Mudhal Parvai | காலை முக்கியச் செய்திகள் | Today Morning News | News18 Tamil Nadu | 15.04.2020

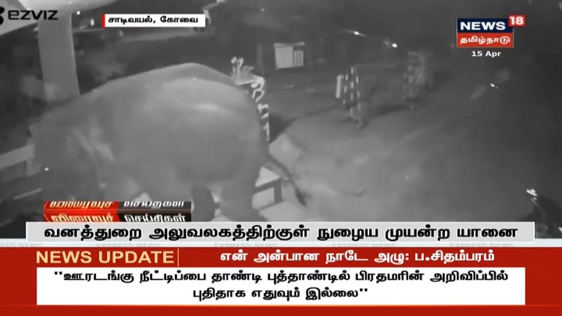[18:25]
சாடிவயல் சின்னாறு சோதனைச்சாவடி அருகே திங்கட்கிழமை இரவு 8 அளவில் யானை ஒன்று புகுந்தது. அப்போது திடீரென அந்த யானை இரும்பு தடுப்புகளை ஆக்ரோஷமாக தள்ளிவிட்டு வனத்துறை அலுவலகத்திற்குள் நுழைய முற்பட்டது.
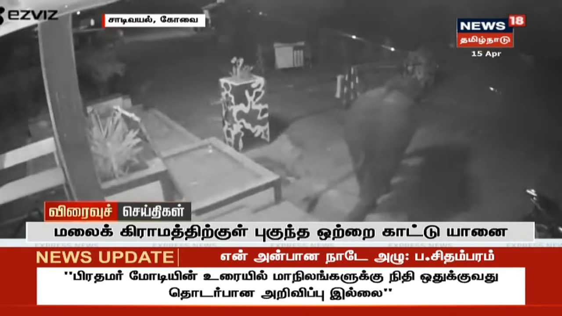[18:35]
இதையடுத்து அங்கு பணியில் இருந்த ஊழியர்கள் சத்தம் போட்டும் பட்டாசு வெடித்தும் யானையை விரட்டினர்.